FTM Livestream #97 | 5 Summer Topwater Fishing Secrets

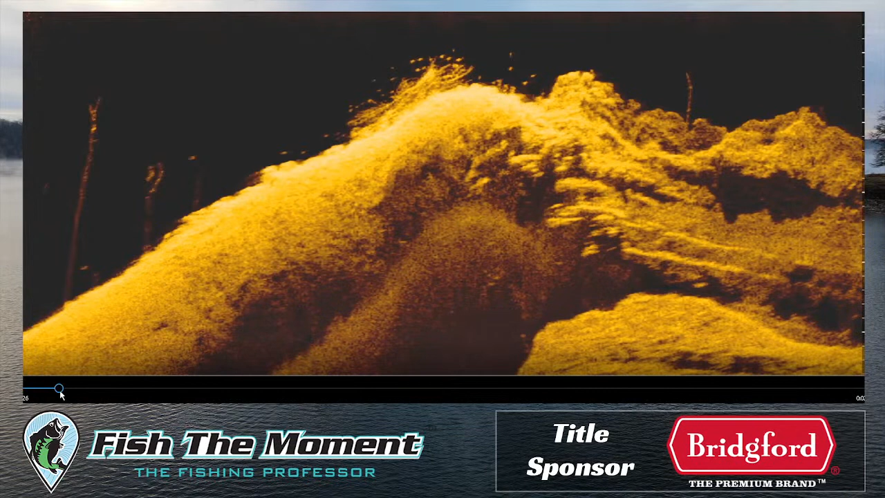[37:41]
is at least eight feet or more visibility eight to 15 feet of visibility is kind of the water clarity i'm looking for even clearer now i'm looking for brush piles that have fish in them that top out in 10 to 15 feet of water if you can find a brush pile that tops out in 10 to 15 feet of water like this one does here and you have 10 to 15 feet of water visibility you can work a top water over the top of that brush and those fish will come up and eat it whether it's the middle of the day the first hour of the morning it's an all day deal and
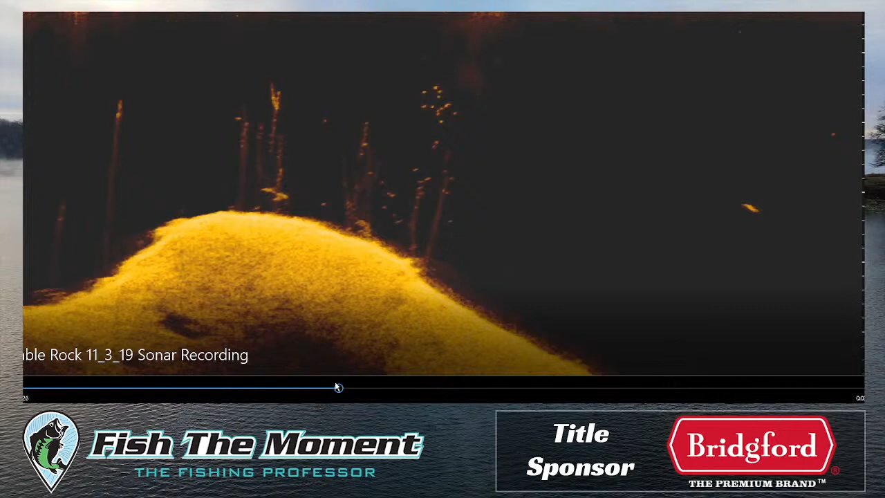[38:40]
bass they're suspended in the tops of trees you can see there's a bunch of fish right here suspended in the tops of some standing timber the timber tops out in 20 feet of water and those bass are set up a little bit higher in that 15 foot range if those bass are suspended you know eight to 15 feet from the surface and sometimes i find them even shallower than this basically you'll find that those bass will set up there and they'll come up and eat a top water over those trees and i've caught some really good fish on table rock over the years doing that and a lot of these trees might be in 40 or 50 or even 60 feet
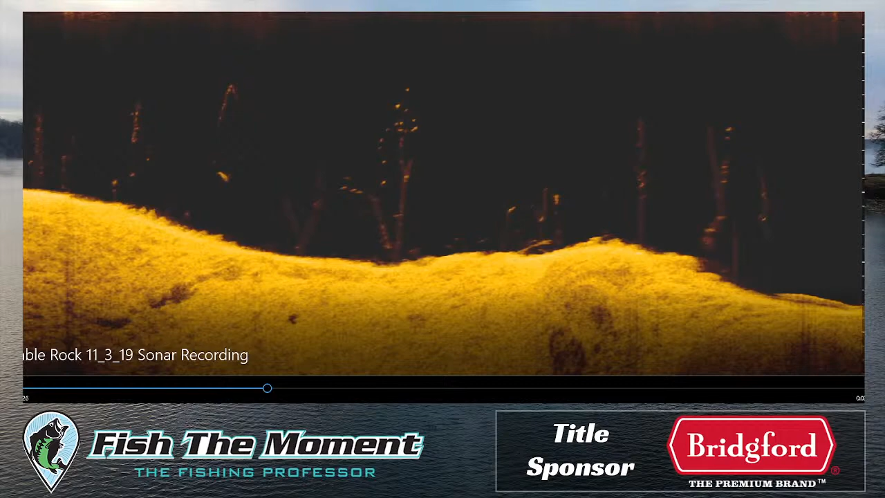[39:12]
of water so if we go back over to if we go back over here to cherokee you'll see that you might find some of these fish that are setting up